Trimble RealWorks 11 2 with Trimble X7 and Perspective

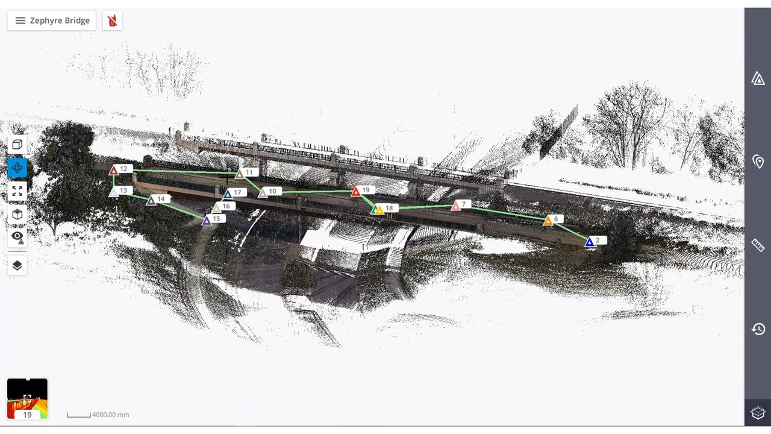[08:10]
So, just to run you through the process of exporting it from Perspective, this is the Perspective software you see on the screen. In the upper left, you'll see the menu. We just select that and it'll bring up a few options of what you can do.
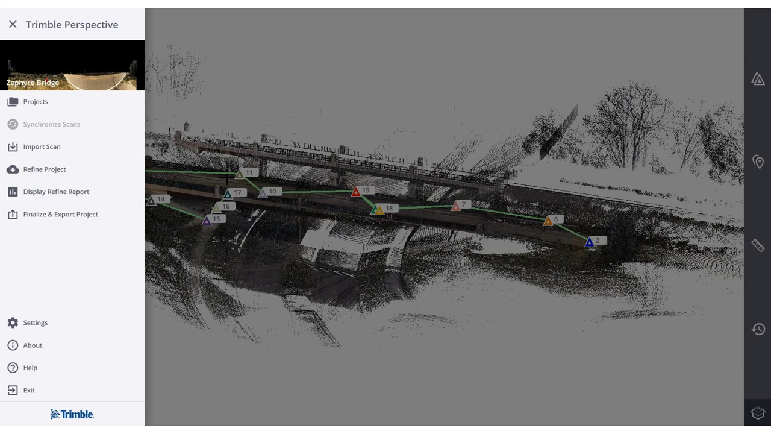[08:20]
What we're interested in is finalizing and exporting our project.
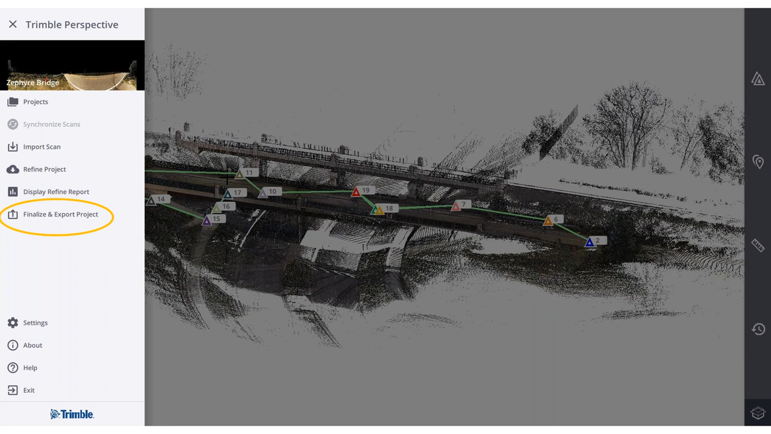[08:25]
So selecting that, you'll see that it brings up a dialogue asking you what you'd like to do. Now, the first thing that we have is Refine Project. What that is, is the ability to create cross ties between each of your scans in the registration. As I mentioned earlier, when you're scanning in the field, you're connecting one station to another, generally the station right before it. But at the end of the project, we want to create cross ties to create a strong registration across the entire project.
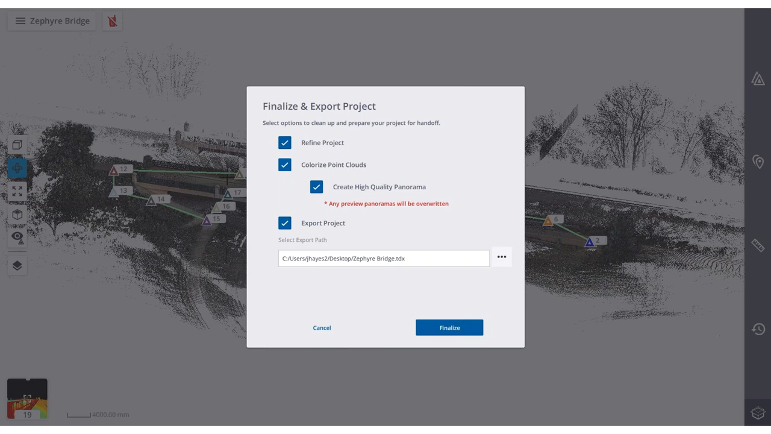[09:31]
Now, when I select those two options, you'll notice it's also going to create high quality panorama images that you will use in a station based view, which I'll show you later on. Now, the next thing we need to do is just select where we want to send this data and what type of file format. So this is just a typical Windows screen, select a folder that you want to export it to.
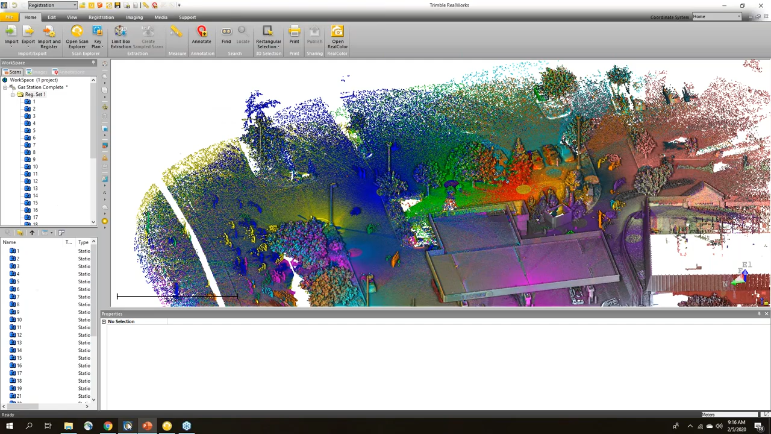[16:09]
Oops, I'm just going to switch over to Trimble RealWorks now and show you this is a bit of what the scan data will look like.
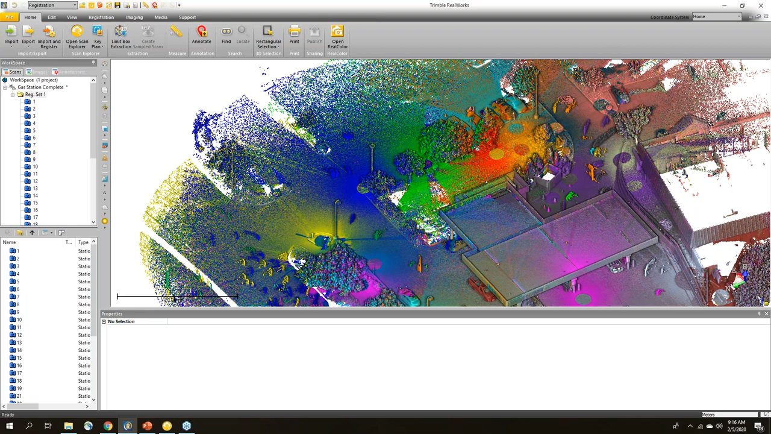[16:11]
So you can see here, we've brought in all of the scans. You can see each station is a different color. In Trimble RealWorks, I'm in the registration mode up here. So I have all of my registration tools available. The first thing that I usually want to do once I bring it into RealWorks because I can see all of the points in perspective when you're in the field. We're only showing a portion of the points just for the sake of time.
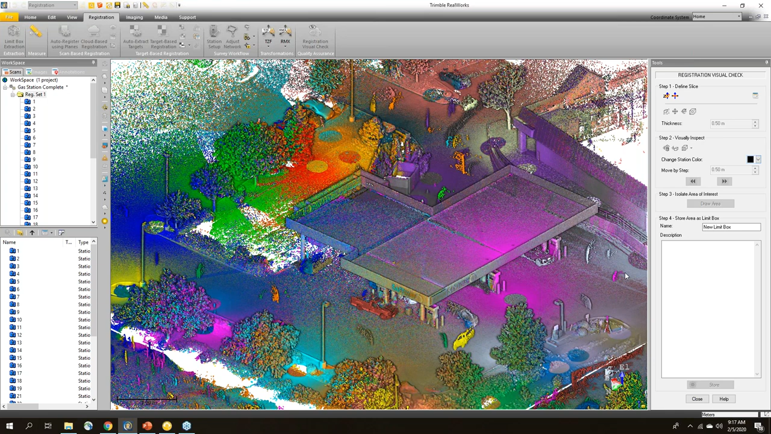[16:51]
So here in RealWorks, I can see all of the points. I've extracted them all. So I'm going to go to the registration tab. I want to do a registration visual check. So opening this tool, I just have a quick way to go and create a slice through my point cloud. So I'm just going to click down here along this building somewhere.
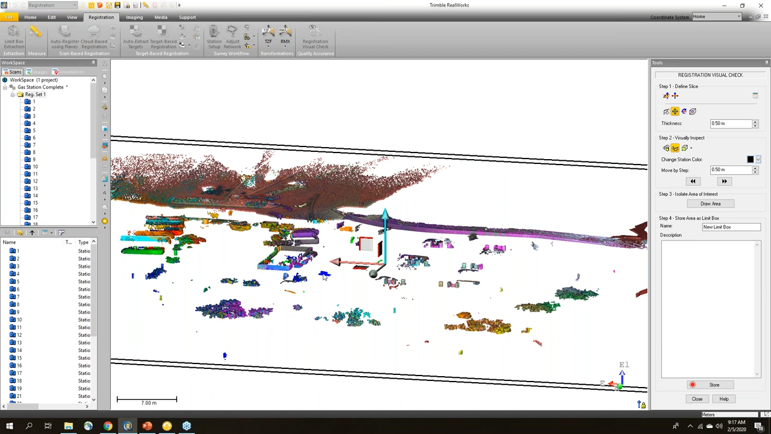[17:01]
And it's going to create this slice through here. Now I can move this slice up and down through the project to see different areas.
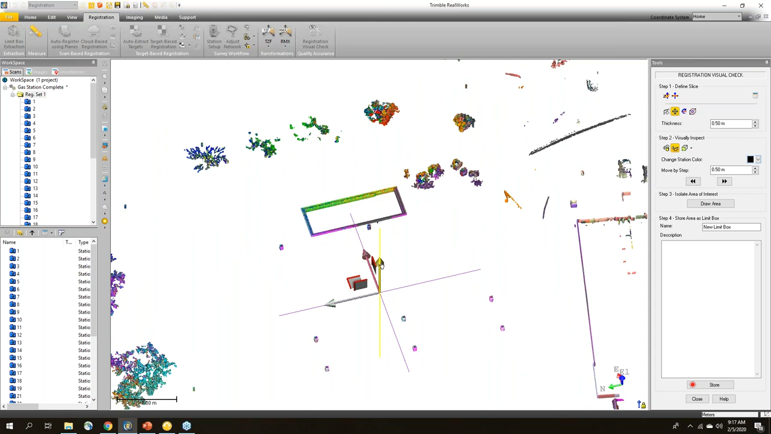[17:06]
And then I just want to come and look at the point clouds to make sure that they're aligning.
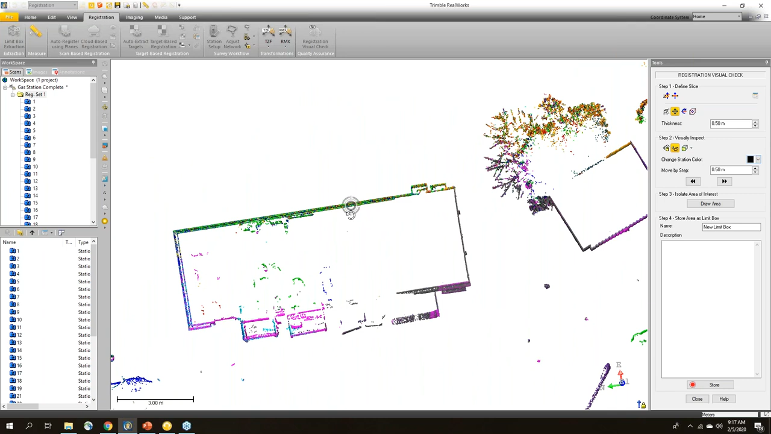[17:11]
This is a pretty big slice. I'm going to make this a little bit thinner.
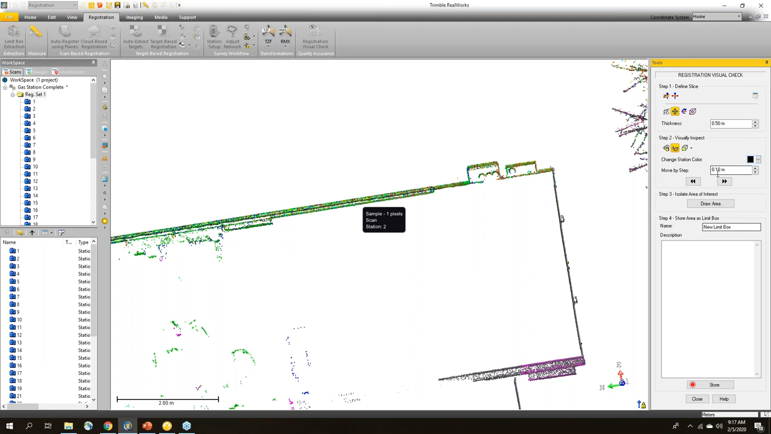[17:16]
Oops, I closed my tool.
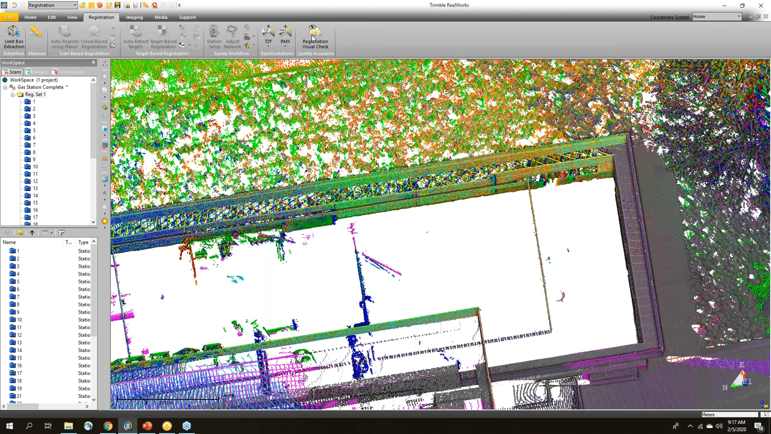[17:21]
Sorry about that. Okay. And then I want to look at the point cloud and make sure I see a good intermingling of the points along here.
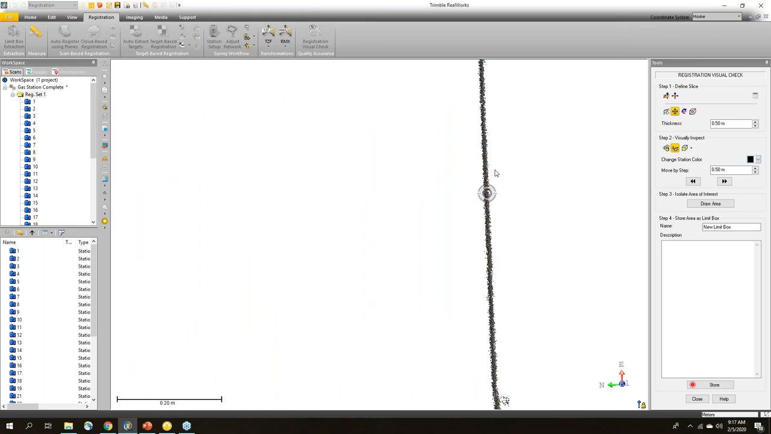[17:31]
So I'm checking vertical walls, surfaces. There's probably 10 different scans that touch this wall. So it's good to see all of the different colors mixing together on there.
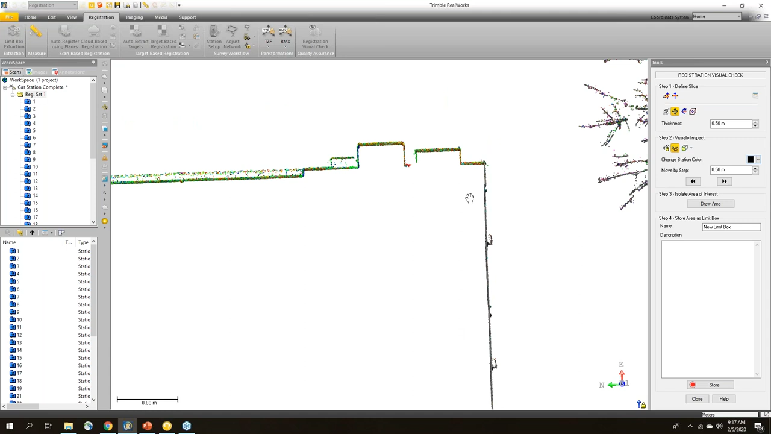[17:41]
So I'll generally go through and check a few different areas along the project to make sure that things are looking good. This was a brick wall, I remember, so it's a little bumpy.
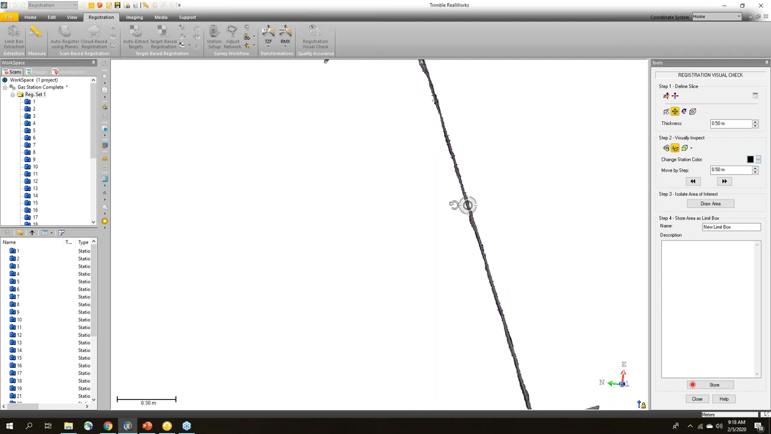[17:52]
And look around like that. Now I also would like to go in and check different areas.
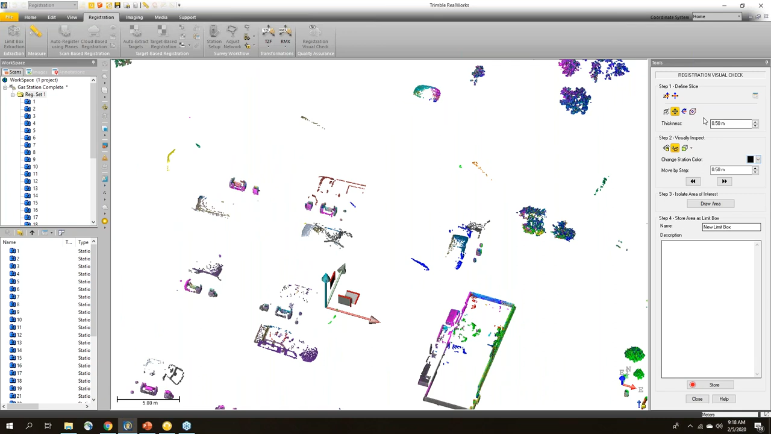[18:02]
So I'm just going to select a new center point. And I'm going to check the top of this light pole. Oh, I missed the top of the light pole.
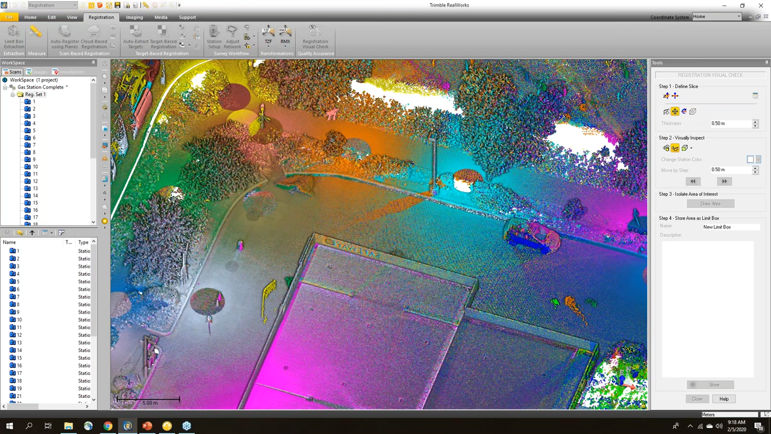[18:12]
Okay, so there's the top of the light pole.
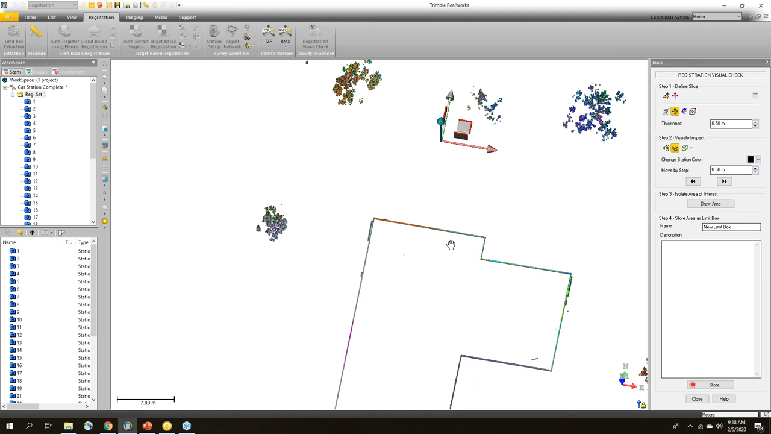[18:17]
Now I'm looking at this light pole in particular because in the field, I noticed something strange.
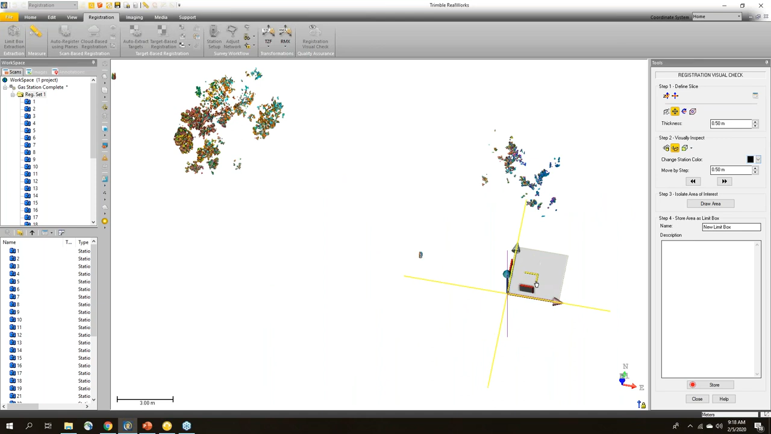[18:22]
So let's look at the registration.
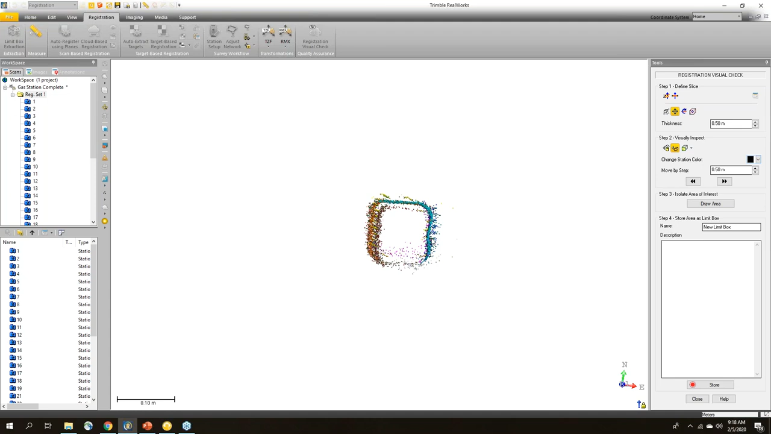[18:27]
So on here, you'll notice that it's off a little bit. And this is what I typically wouldn't want to see.
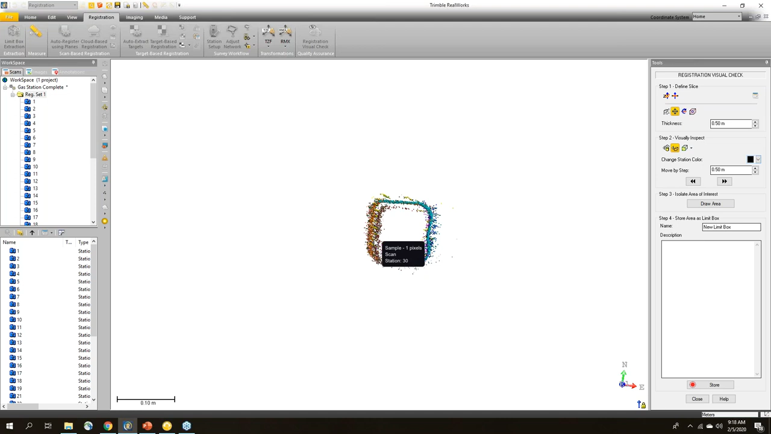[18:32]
I see a nice line here, but then I see a couple of other lines.
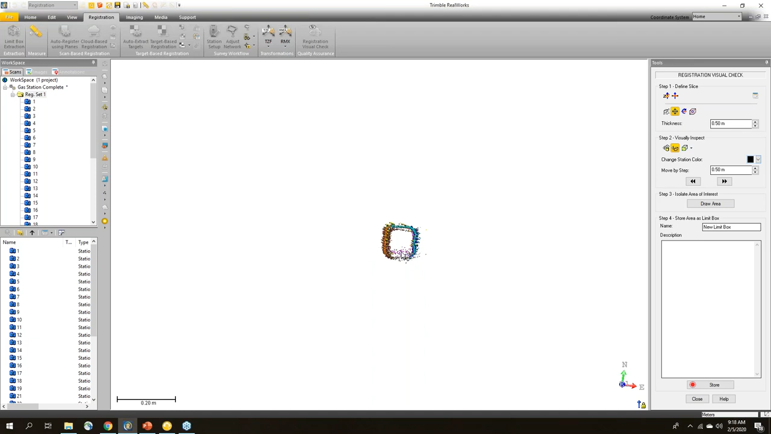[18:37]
So normally this would tell me I need to look at the registration because there's something probably not right with it.
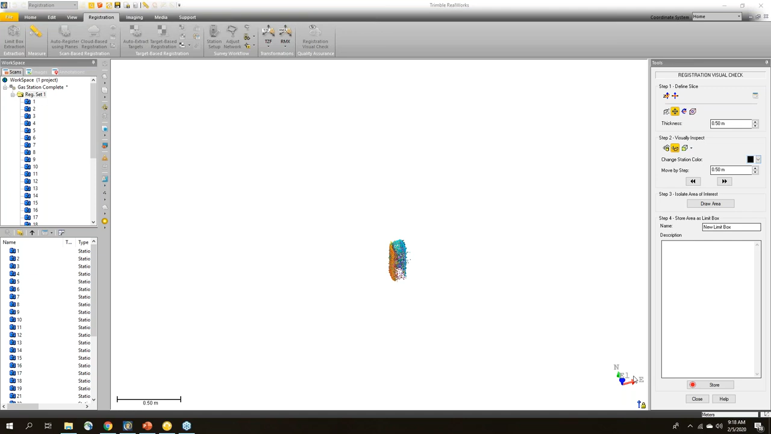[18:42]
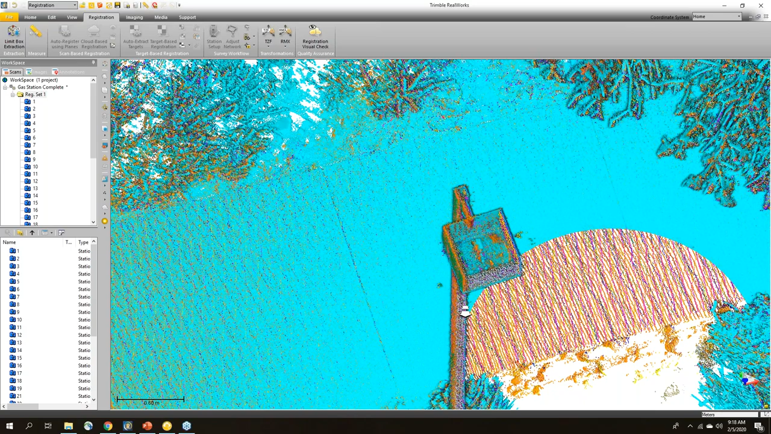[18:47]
But in this case, if I come back out here, I'm going to show you a little bit of the annotations.
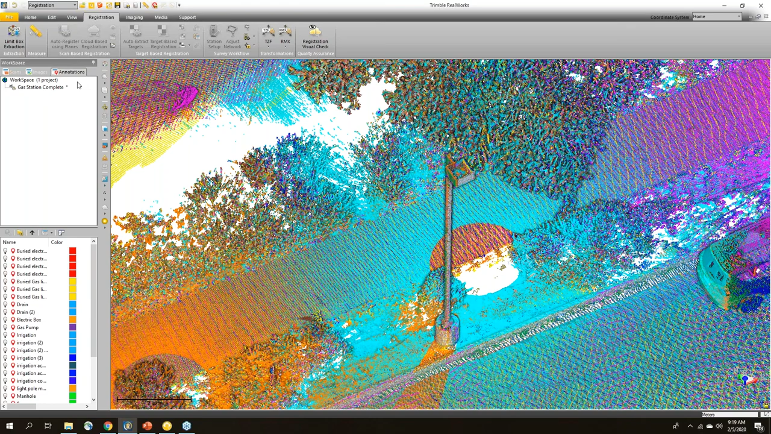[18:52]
So in Trimble Real works with the addition of 11.2, we have a new tab called annotations. I'm just going to select all of those and turn them on. And I can see that there's an annotation right here on top of the light pole. And if I hover over it, I can see that it says light pole moving in wind. So this was a note I left to myself so that when I was checking the registration later on, I would know why this didn't look good. In fact, it was very windy on the day that I did the scan and everything was moving quite a bit.
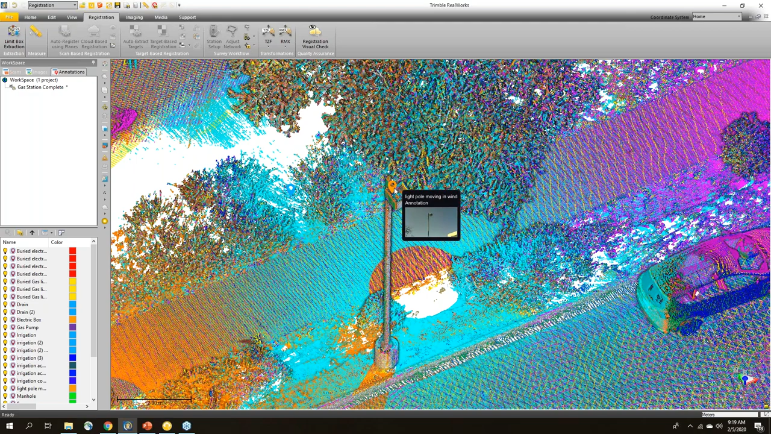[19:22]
This light pole, I wouldn't be surprised if it was moving two or three inches at the top, shaking in the wind. So I knew that I would see that when I was checking the registration and then I would be worried.
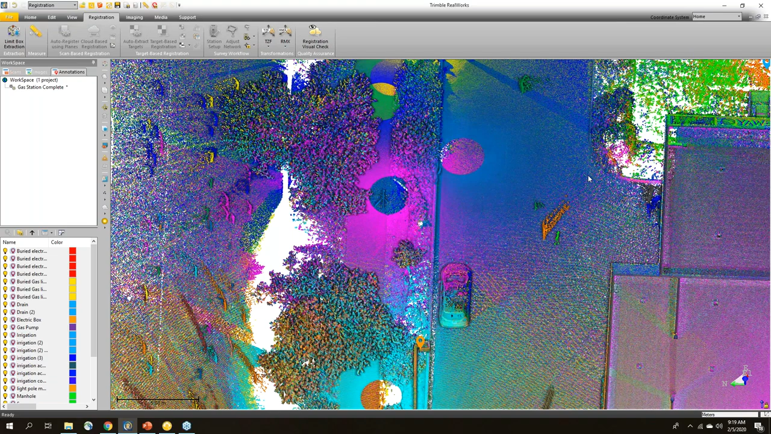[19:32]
And I wanted to leave that note to me or whoever was in the office to let them know what was going on right there. Now, I also like to check the ground when I do these registration checks.
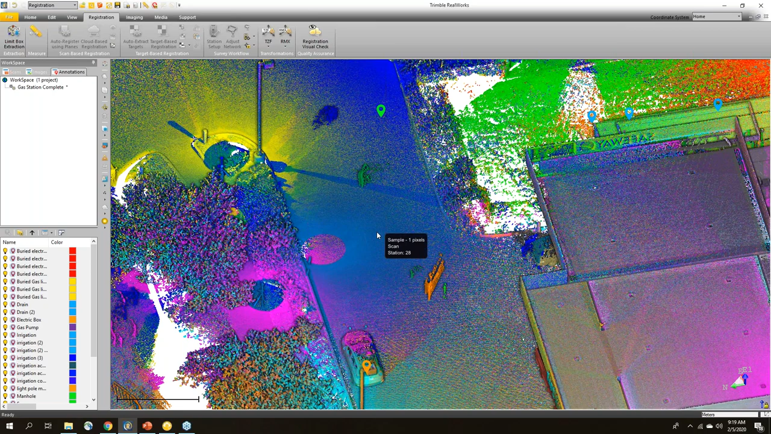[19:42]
There's a nice tool in real works called the magnifier. You just move your mouse cursor over a specific area and tap the in key and you can zoom in.